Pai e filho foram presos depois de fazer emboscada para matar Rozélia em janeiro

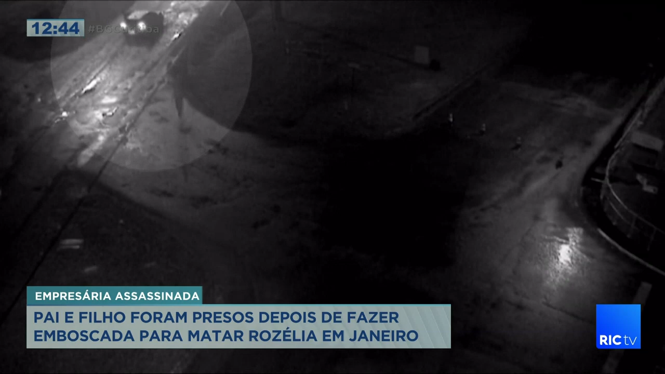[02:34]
O carro ainda chega a se movimentar. A empresária corre e, de acordo com testemunhas, grita por socorro. Rosélia corre na tentativa de se salvar, mas é atingida com três tiros. Dois nas costas e um na cabeça.